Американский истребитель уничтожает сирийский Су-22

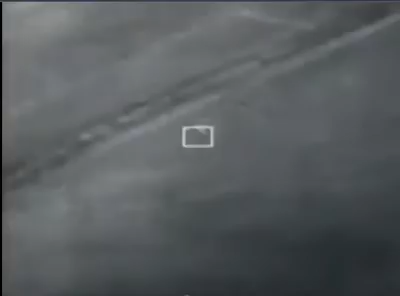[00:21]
На опубликованных кадрах видно, как в сирийский самолет попадает ракета, после чего он терпит крушение, падает на землю и взрывается.